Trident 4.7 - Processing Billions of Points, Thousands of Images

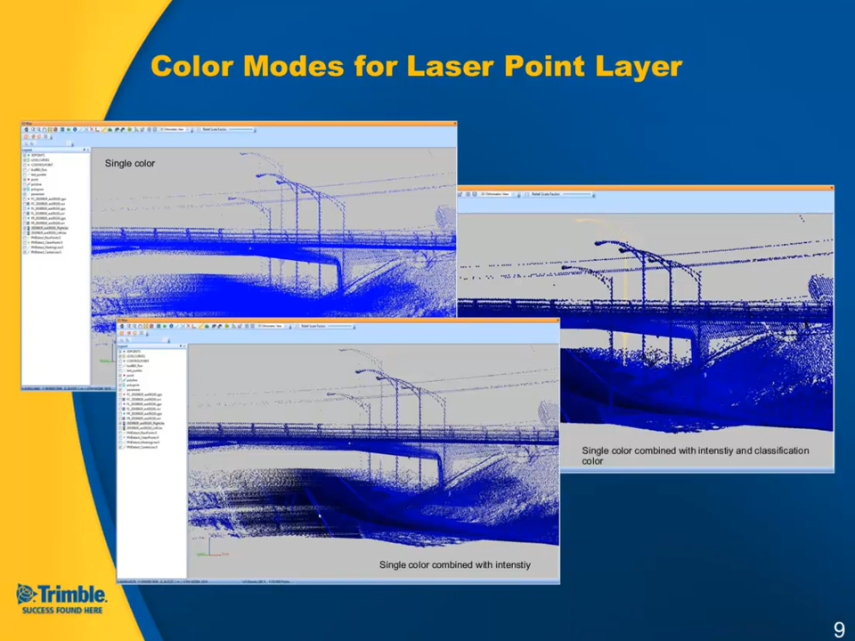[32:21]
Here, for example, you can see the pavement markings or we can show and add the classification color and the layers of the classification. For this one, I have also a quick little clip.
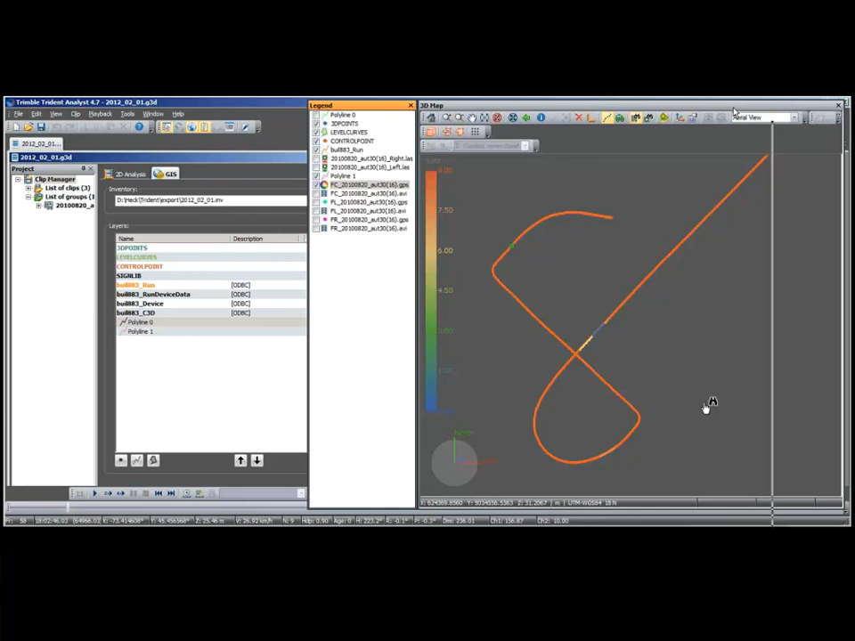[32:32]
Okay, so we can use the properties again of our laser data and change the color.
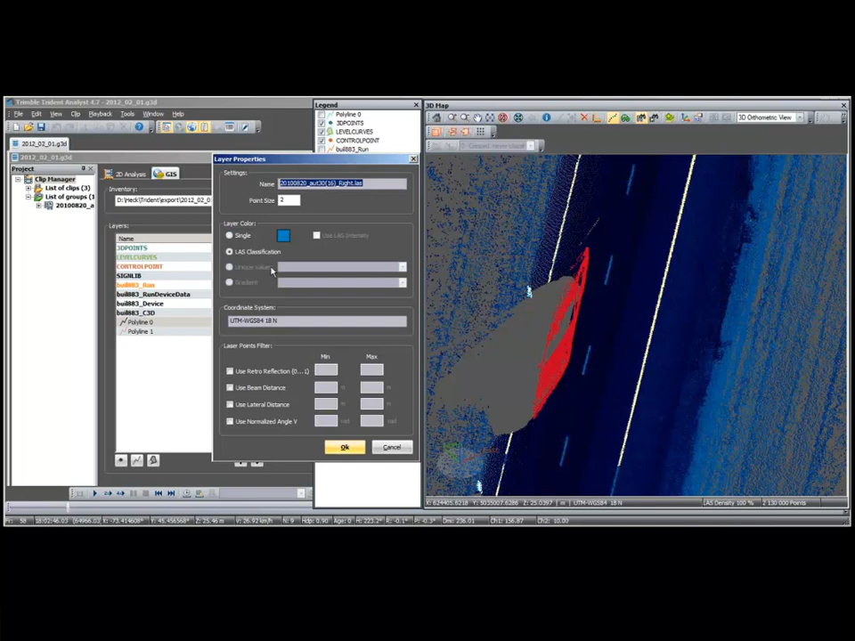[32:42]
So now we can see the solid single color. Or we can switch and add the intensity of the data.
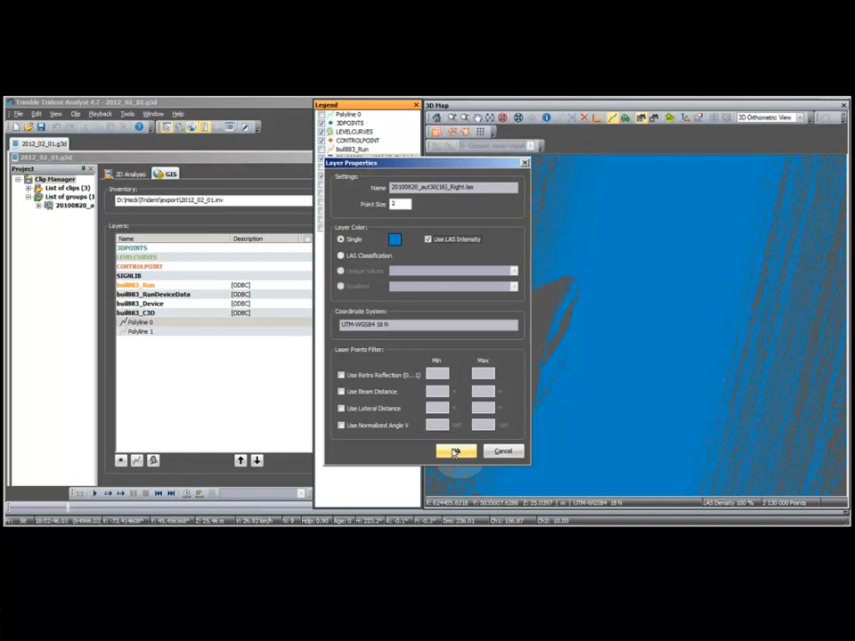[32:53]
And finally, we are able to see what
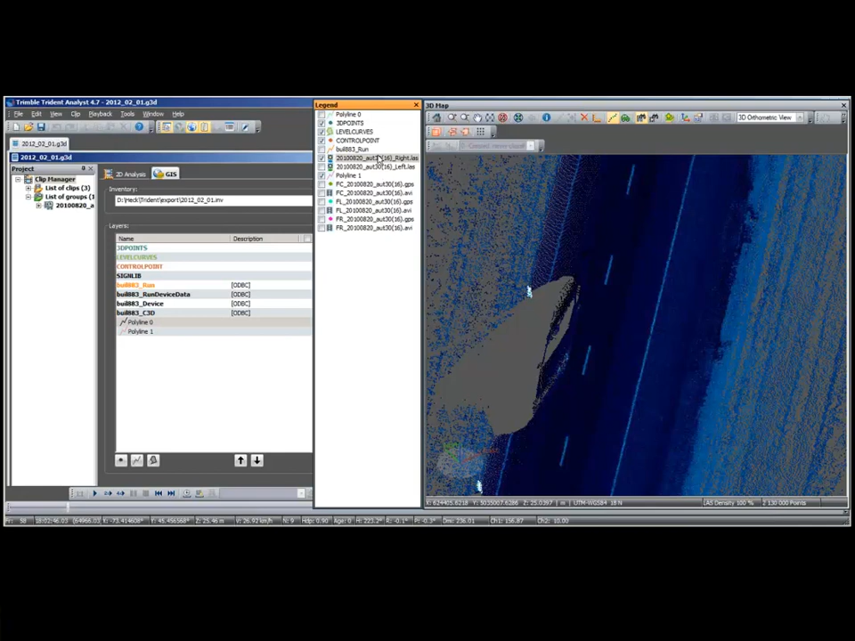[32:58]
kind of classes have already been set up and
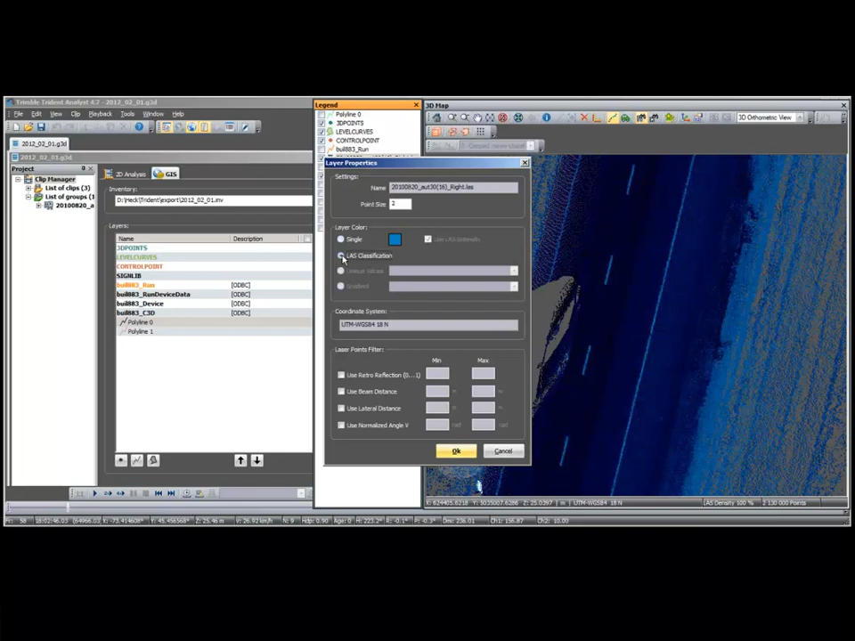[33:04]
how much has to be done in order to come up with a complete classified project.